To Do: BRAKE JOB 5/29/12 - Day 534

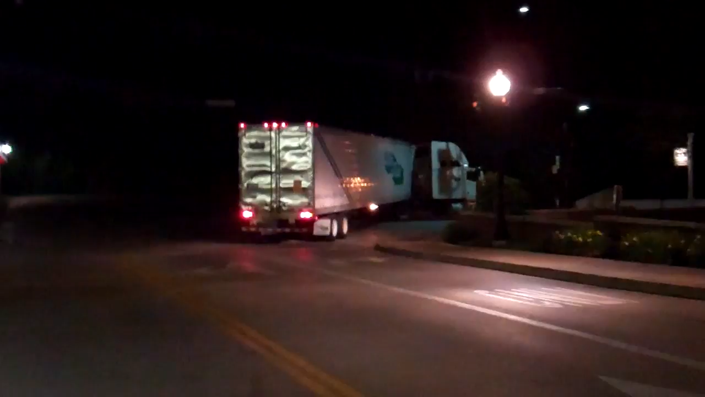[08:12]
Oh, you gotta love trucks that figure out they're too big to go under the bridge when they're already ready to go under the bridge. So now he's cocking traffic and backing up. And we've got a beautiful 7 Series F01.
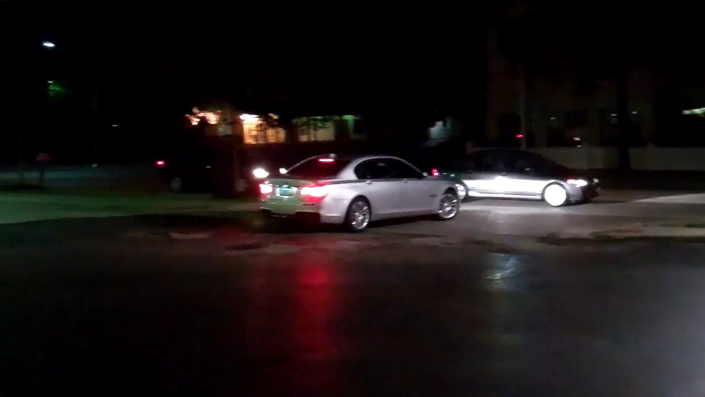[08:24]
Looks like a 750 Li. Nice choice, bud. Must suck to get that predicament. That bridge is right around the corner there. It's an old railway bridge that was built like a hundred years ago. So, the Dutch made dick's gotta go that way now.
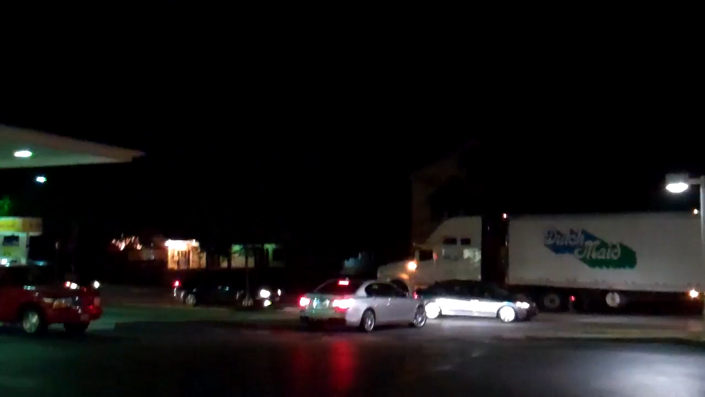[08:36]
And that 7 Series is, it's got some sport package on it, I think.